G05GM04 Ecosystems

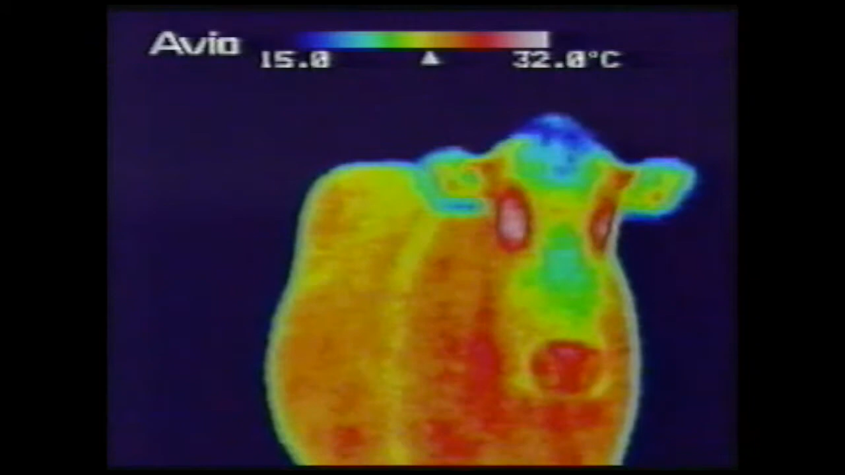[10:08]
On screen: scale top 32.0°C
the camera is sensitive to heat given off as infrared radiation by the cow the white patches show the areas where the heat loss is greatest